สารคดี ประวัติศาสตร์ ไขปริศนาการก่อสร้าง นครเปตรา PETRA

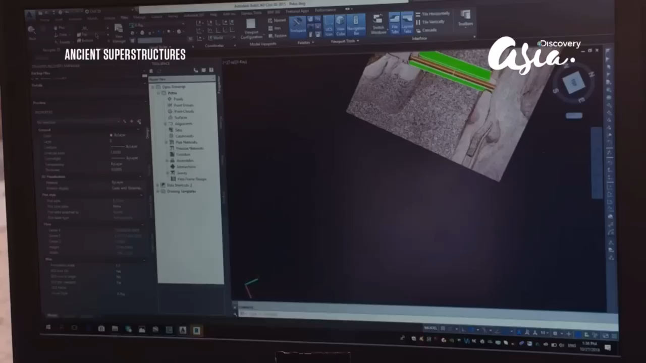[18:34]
โดยการนำภาพนับผ่านของระบบป้องกันที่เหลืออยู่เขาสามารถสรร้างโมเดyst續ดิจิตัล 3 มิติของที่ตั้ง 36 แห่ง
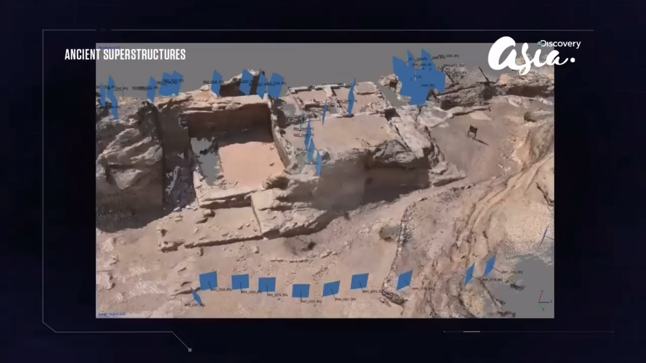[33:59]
ภาพถ่ายทางอากาศ สามารถใช้เพื่อแสดงวิติและขนาดของสร้างอาขาด และเพยสถัปปัญญ życieกรรมที่แท้จริง
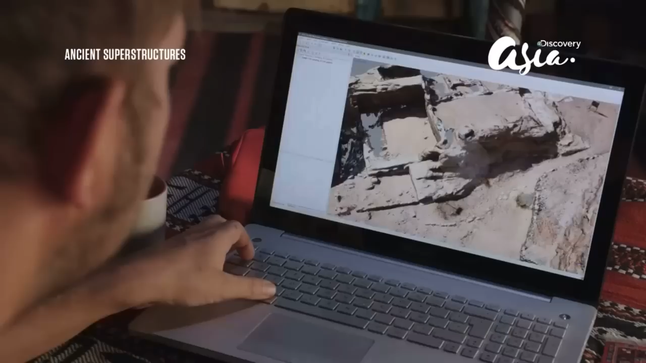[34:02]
รูปภาพภาพพวกนี้ให้การครอบกลุมโครงสร้างทั้งหมดและซอฟแวร์ภาพถ่ายทางอ
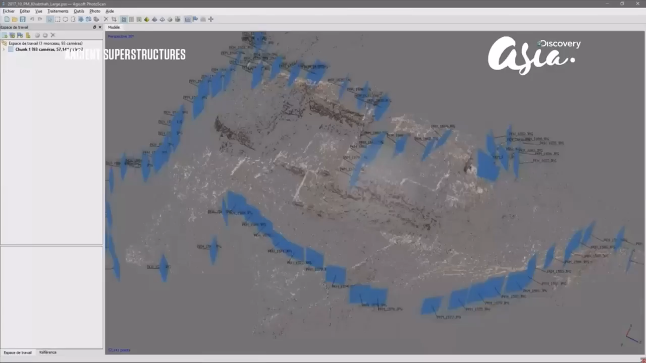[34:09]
ากาศสร้างสำเนาว ดิจิตัลของซากที่เหลือ ขึ้นมาใหม่